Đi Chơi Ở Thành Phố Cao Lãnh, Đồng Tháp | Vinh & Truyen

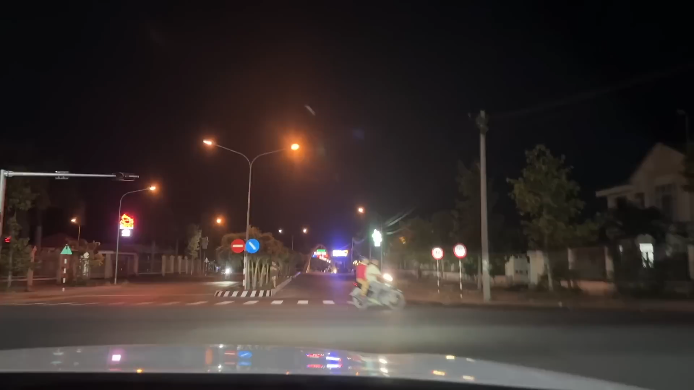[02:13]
Mỹ Phước Thành ở trên thành phố Cao Lãnh, Đồng Tháp nha.
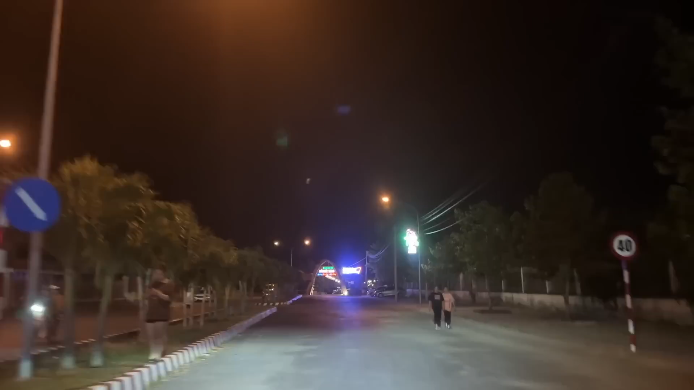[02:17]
Mỹ Phước Thành. Bữa nay đi thử vô đây coi
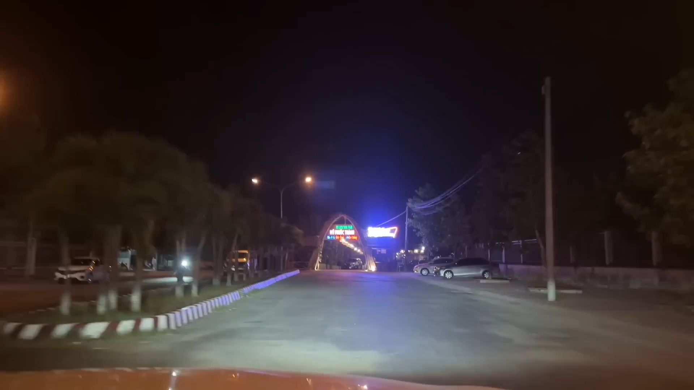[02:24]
phong cảnh như vậy, thức ăn như thế nào. Chưa đi lần nào á. Ừ. Hỏi coi xe đâu đâu.
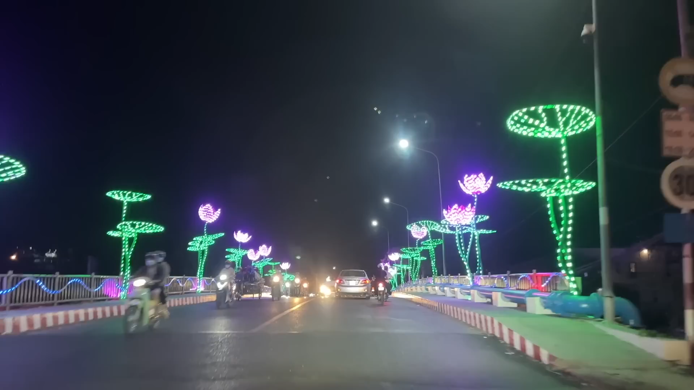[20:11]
Ồ, xí sen làm bự ha. Để cho. Ê. Tưởng là nó mọc lại, sen đang mọc.
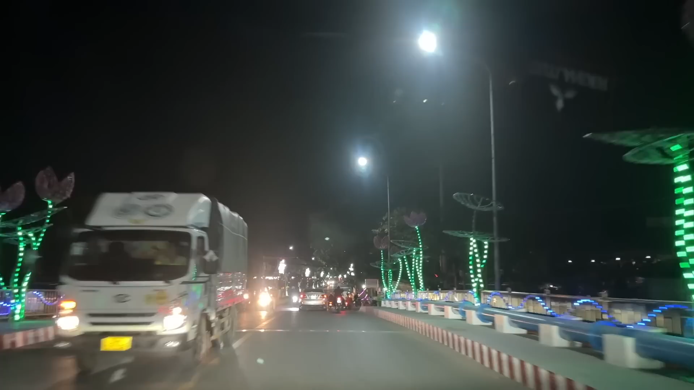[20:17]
Đường này cũng nhìn nên thơ quá nè.
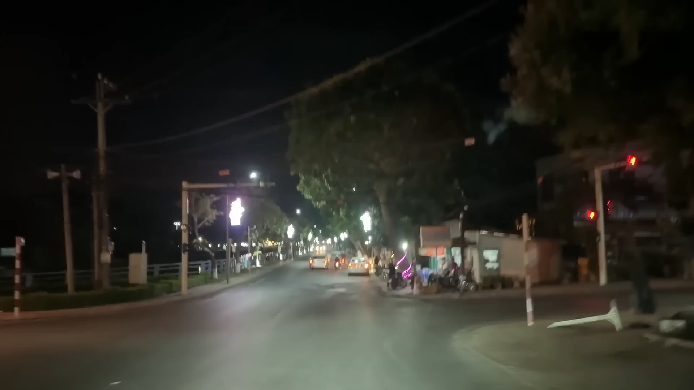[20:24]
Có cái hồ nè, bên tay trái nè.
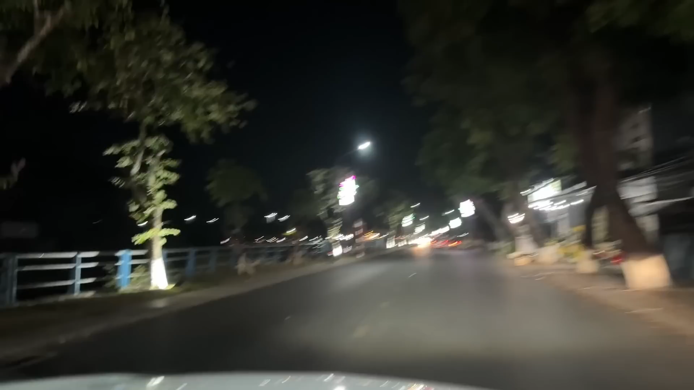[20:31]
Nhìn này giống hồ này là hồ than thở hay là đồ hồ hồ tâu hồ gì đây? Này hồ này hồ than thở. Cái nào lại hết than thở rồi, đẹp đẹp quá mà than thở gì? Hồ này hồ trồng sen. Wow. Quốc mùa màng quay xe nóng lạnh.
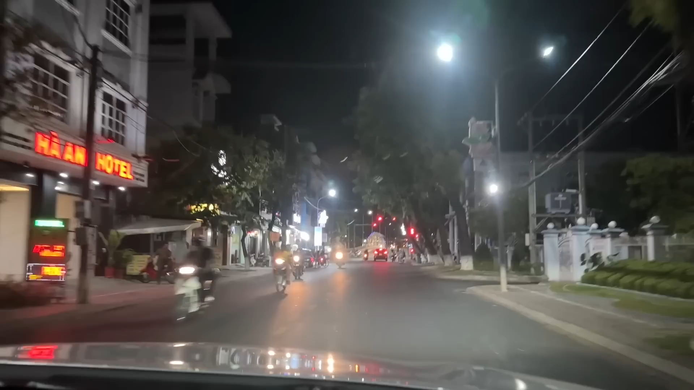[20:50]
180 độ. Quay cái kiểu đó cái người á bọc sau lưng bả mới khổ.
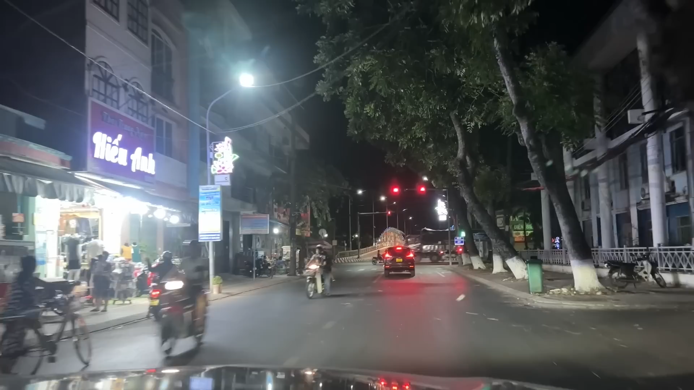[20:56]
Quay trái chút xíu có công viên bên tay phải.